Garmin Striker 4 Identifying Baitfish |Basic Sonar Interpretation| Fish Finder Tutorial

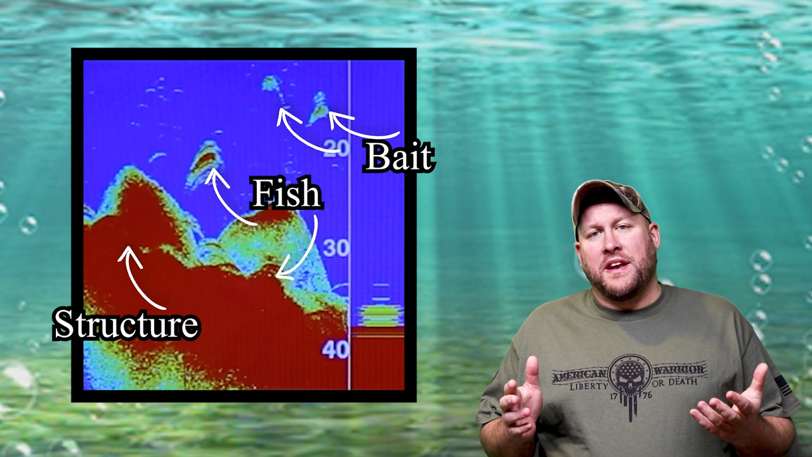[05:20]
If you were able to identify the structure, fish, and the bait fish in this image, then you're on the right track.
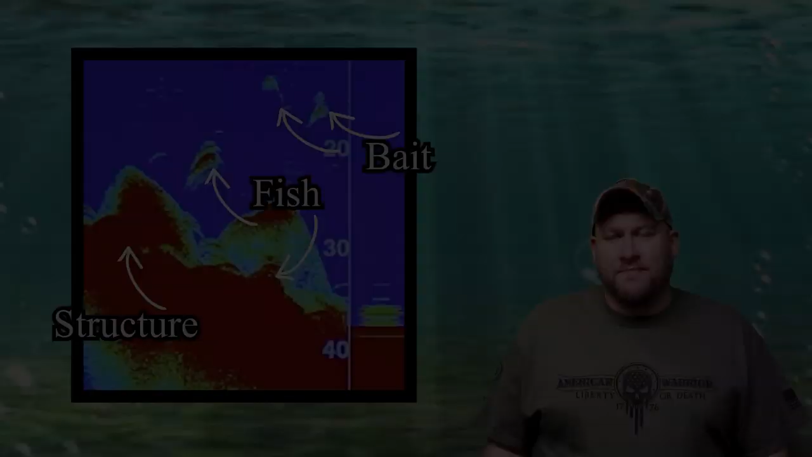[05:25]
I really hope you found this video useful. I hope you were able to use this tutorial to help you better understand and identify bait fish when they show up on your Garmin Striker 4 fish finder,